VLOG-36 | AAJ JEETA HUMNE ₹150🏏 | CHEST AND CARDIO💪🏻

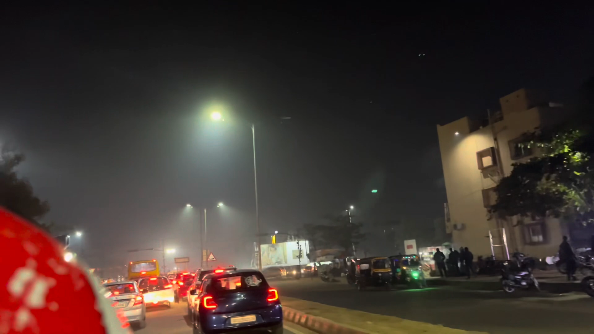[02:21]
अब फॉक देख सकते हैं पर पूरा फॉग है और इतना थंड है यहां पर रात को लॉटते बग काफी और ज्यादा थंड हो जाता है